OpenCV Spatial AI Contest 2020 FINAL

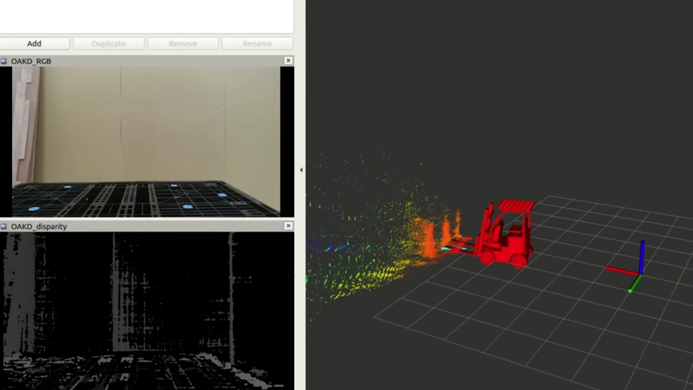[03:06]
They can even measure its surroundings to know you know what what legs on these shelves are damaged and then knows the full 3D position of pallets and can go autonomously pick up the pallet.